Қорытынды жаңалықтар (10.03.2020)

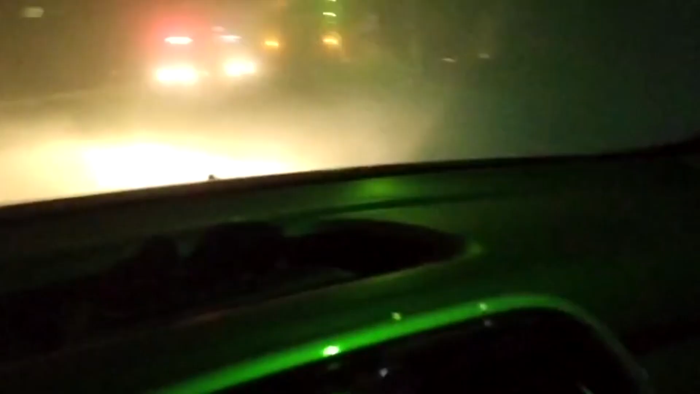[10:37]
Өзеріңіз көріп тұрғандай жайықта зақала жауапкершілігі шекелі серіктестігіне тиесілі бірнеше көлік екінші аусымдағы өз міндеттерін атқару үстінде.